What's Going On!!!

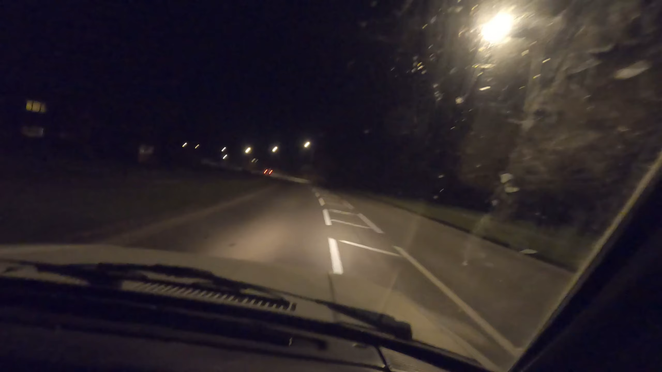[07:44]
It's like 8 o'clock and there is one car in front of me that ain't hanging about.